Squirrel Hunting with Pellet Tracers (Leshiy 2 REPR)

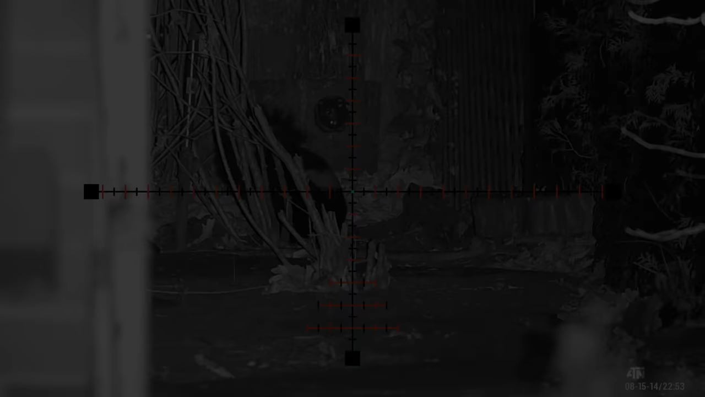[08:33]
I don't want to harp on this too much, but I do want to show you something that happened to me just the other night. So I took this 25 cal setup to the farm for some longer range shooting. So it's shooting 32 grain AVS slugs at around 900 feet per second. This is enough to take a coyote 80 yards easily, no problem. Watch what happens though with this skunk at 25 yards, let's call it. I zip half a mag through this thing and it literally is just feeding, has no idea.
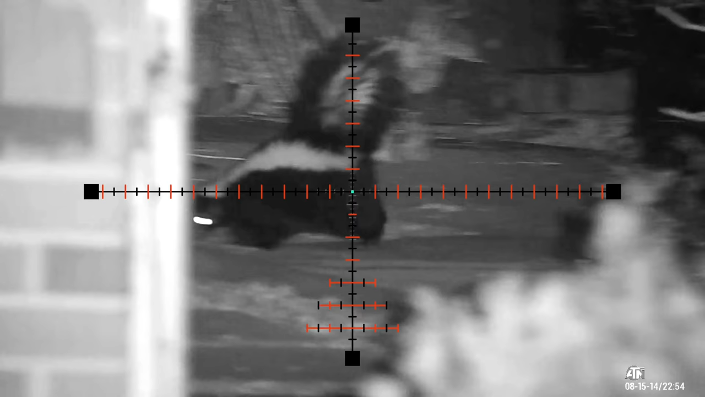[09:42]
I missed twice as it's running right at me, and it dove under the deck and died. Much to the delight of my wife, by the way. More on that another day.